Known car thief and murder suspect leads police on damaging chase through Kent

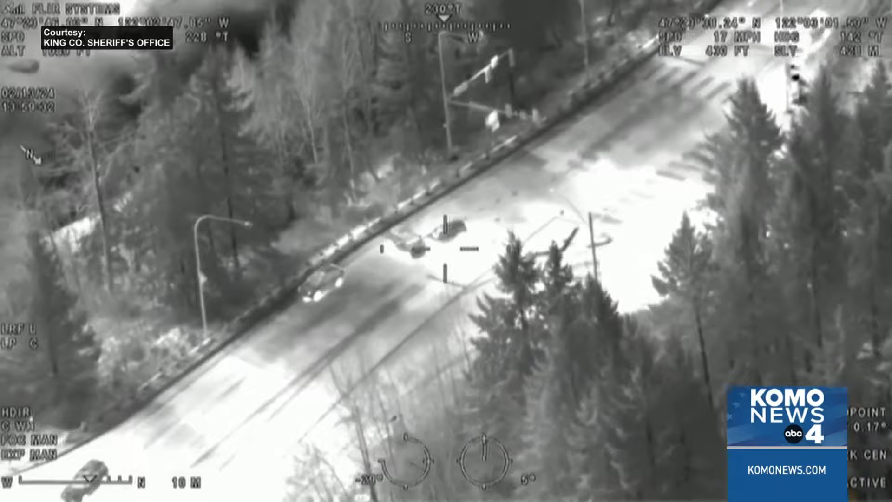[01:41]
The suspect crashes into another car at a nearby intersection.